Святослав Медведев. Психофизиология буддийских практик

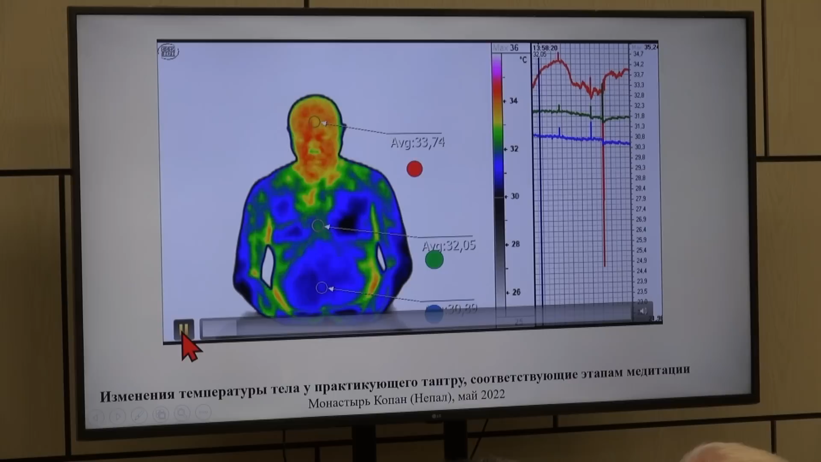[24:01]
Вот идет нагрев, причем только скальпа. И что интересно, что мы не показывали сначала этому монаху,